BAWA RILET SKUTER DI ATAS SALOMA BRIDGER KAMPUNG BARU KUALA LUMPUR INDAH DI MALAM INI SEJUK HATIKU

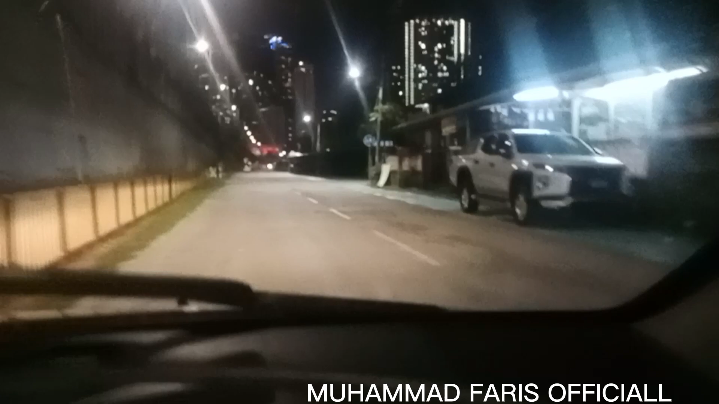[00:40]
Sekian lama kita tak update video kita pada malam ni. Dan akhirnya, finally kita akan pergi ke Saloma Link Bridge pada malam ni pada pukul 11.30 malam. Okey, ini aku nak habiskan masa aku habiskan dekat mana kawasan-kawasan ikonik di Kuala Lumpur. Jadi inilah masa kita akan explore malam sebab dia tak di jam. So, di depan saya adalah Saloma Link Bridge. Turn right on lorong Raja Muda Business 1. Dekat atas tu, bawah tu ada kubur.